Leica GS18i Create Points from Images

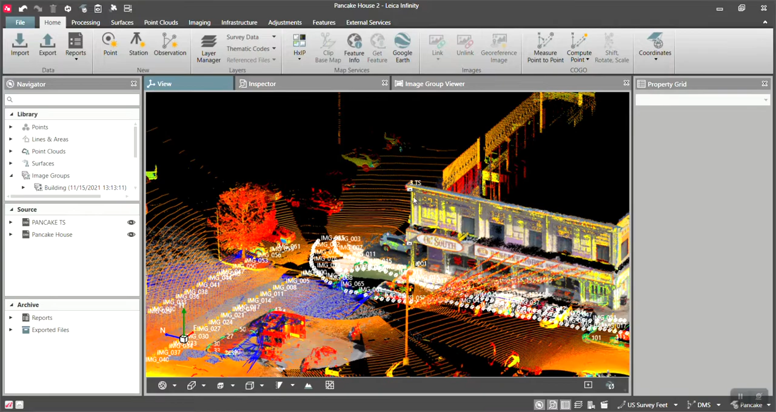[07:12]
And so I'm absolutely at the max range of picking that corner.
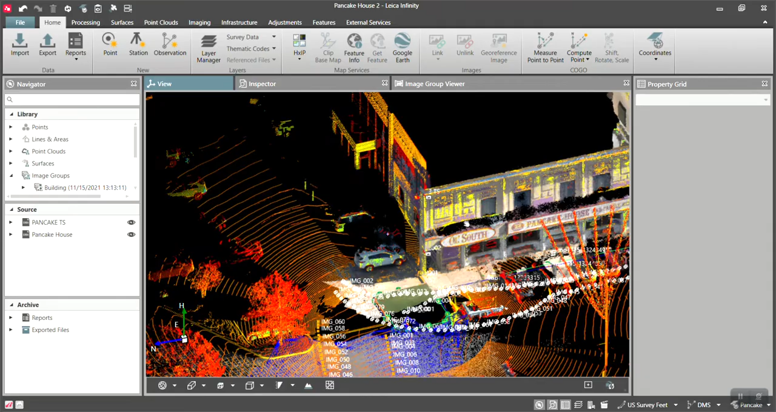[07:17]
Uh, I've had really good success up to 60, 70 feet, anything beyond that, we're kind of pushing the capabilities.
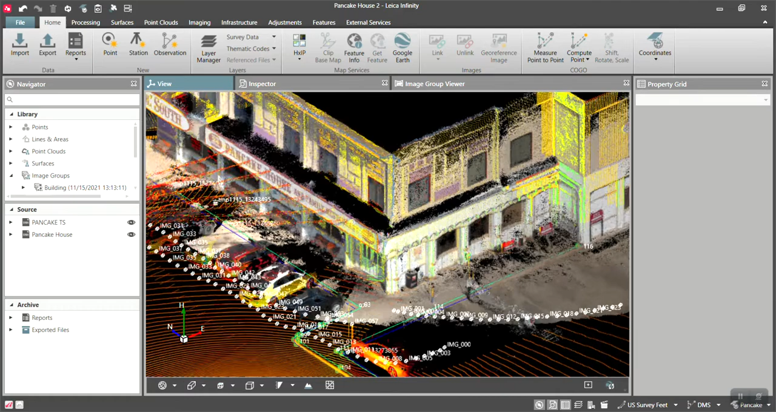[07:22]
You don't get near as good of, uh, residuals, but, um, yeah, that's it.
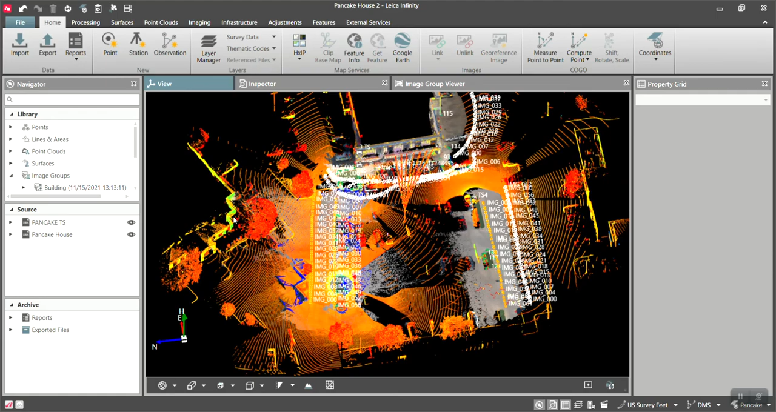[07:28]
So if you have any questions, you know, please, please let me know.
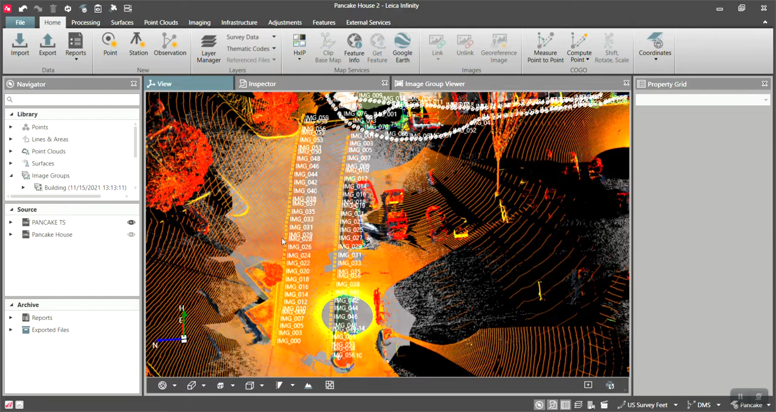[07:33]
Um, let me turn off these point clouds for just the, uh, turn off this background image.
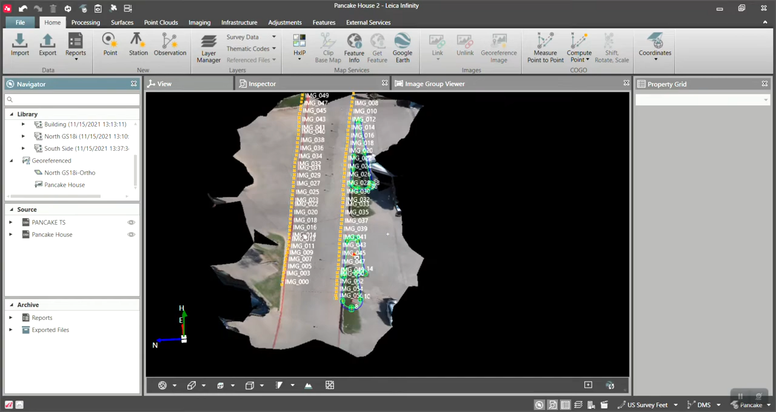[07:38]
This is one of the, uh, the images created from the GS18i, the orthometric image.
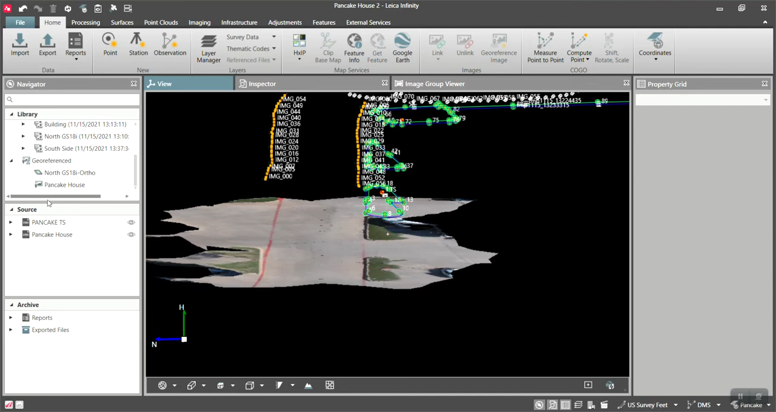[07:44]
So those turn out really nice. Turn this off. Let's turn on just the point clouds.
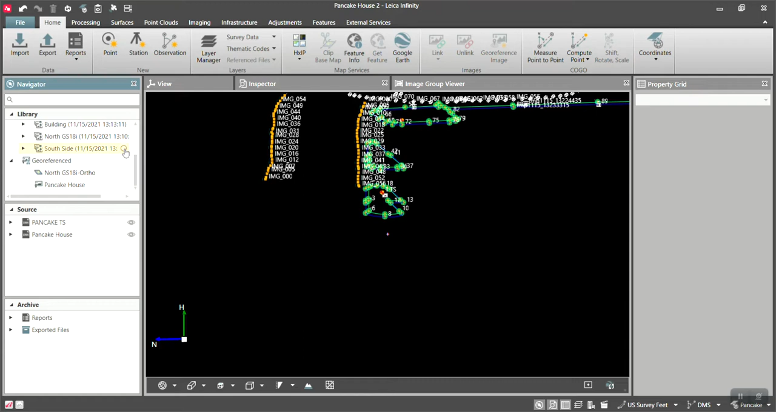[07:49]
There we go. And let's go turn off the surfaces.
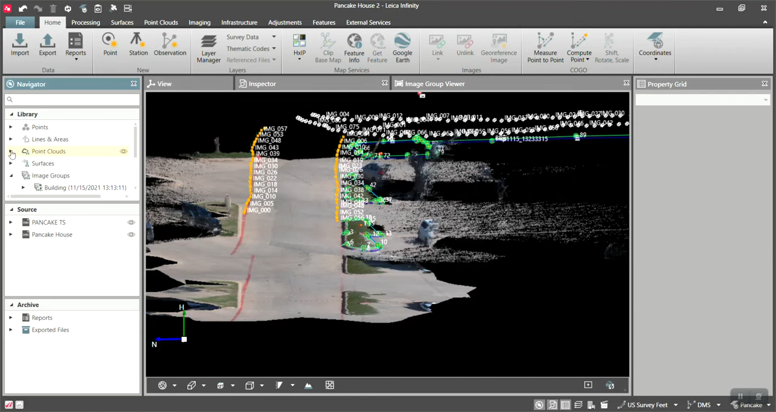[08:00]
Clouds right here. Boom.
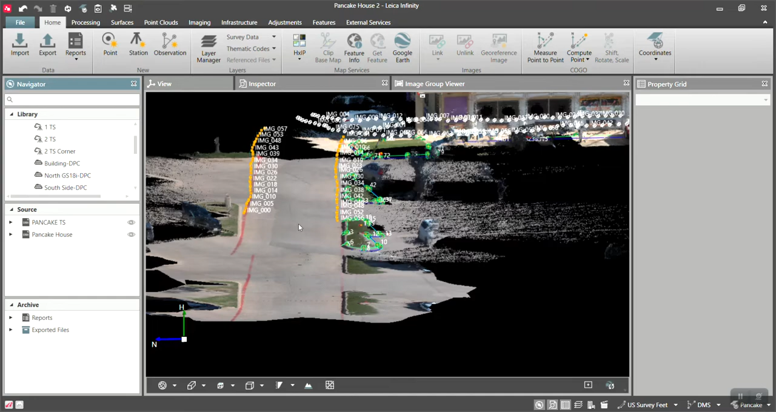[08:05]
There we go. And that, this is the point cloud from the GS18.
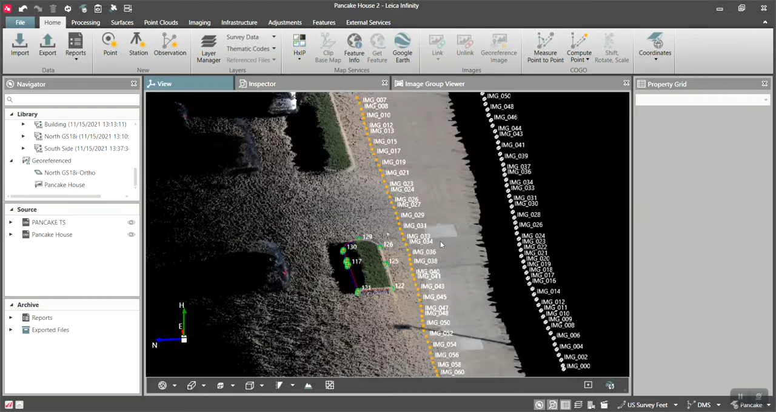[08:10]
There's the current corner.
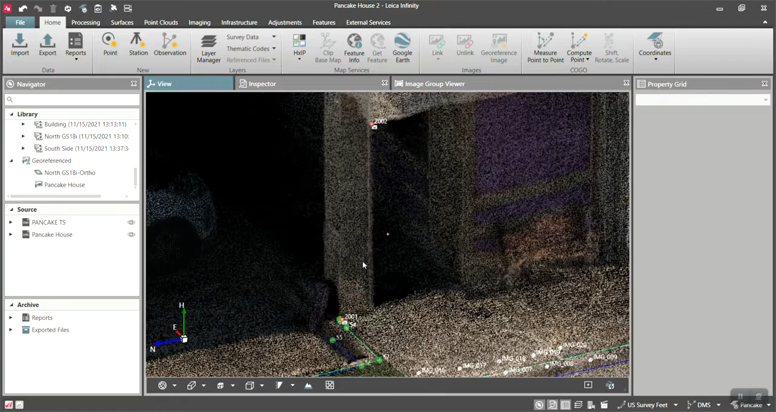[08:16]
This is all just post-processed in infinity. And let's turn on the point cloud from the MS60.
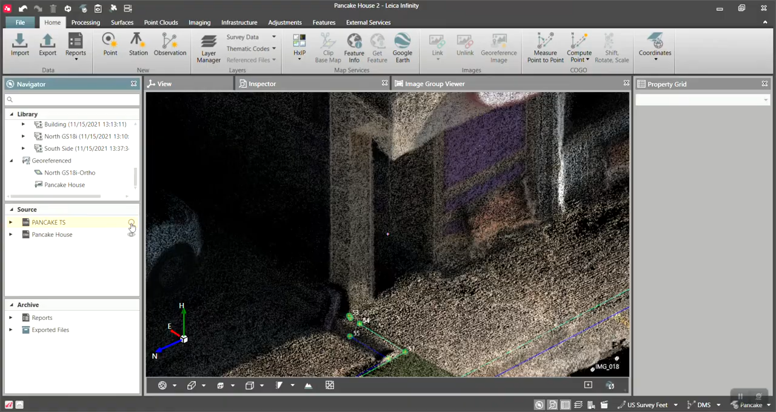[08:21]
You see it overlays right on top.
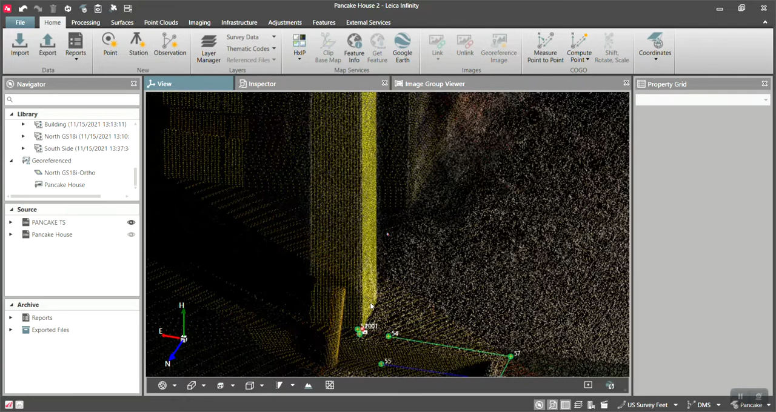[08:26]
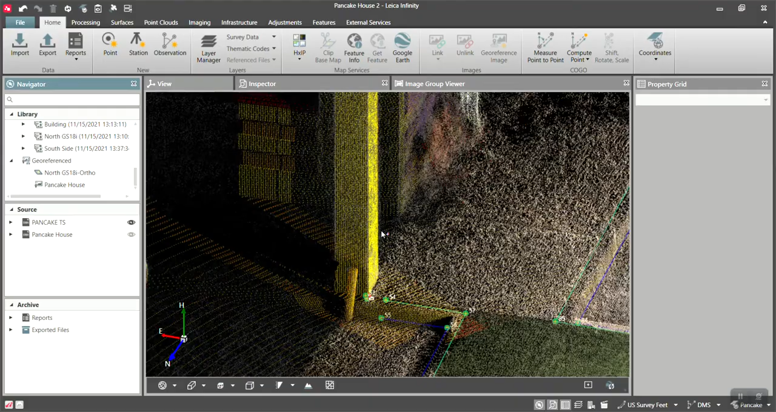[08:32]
And so I am, I'm very happy with how good the data turns out,
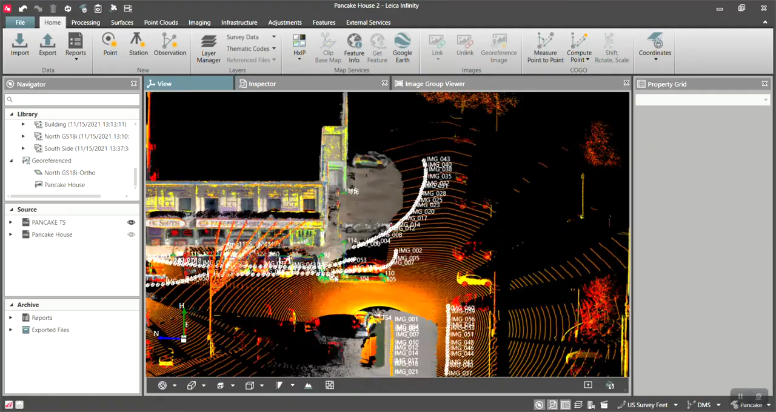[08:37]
you know, down here on the, uh, down here on the ground.
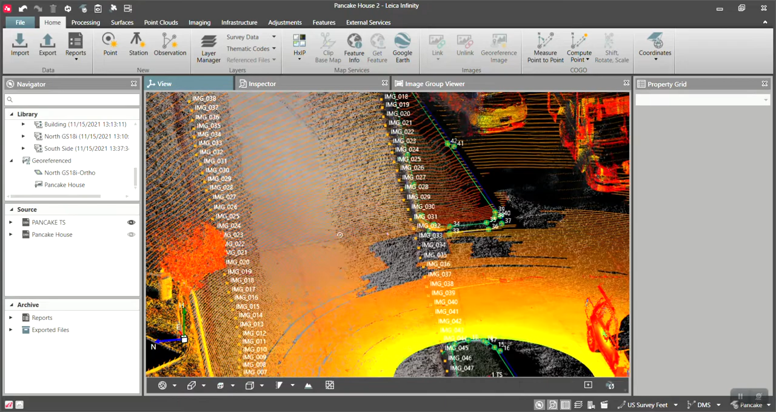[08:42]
It's right on. So I've been very happy. The GS18i is just, it's clean data.
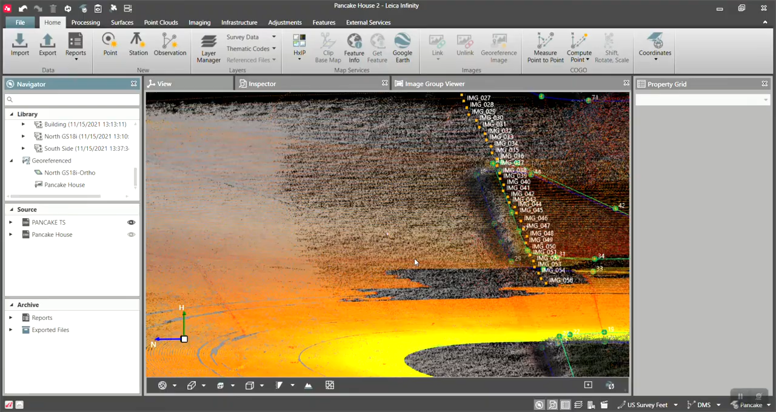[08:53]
If you can process it correctly, you got a decent laptop.
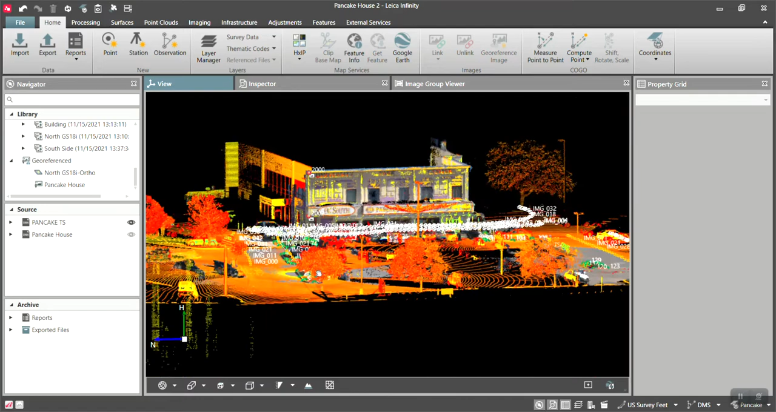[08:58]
So guys, that's, that's again, that's how easy it is to create points. Um, I'll do one more real quick from the building.
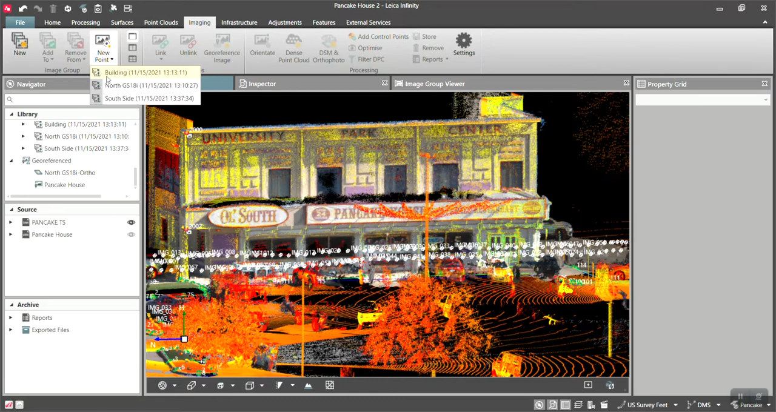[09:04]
Um, let me use the, uh, let's see here.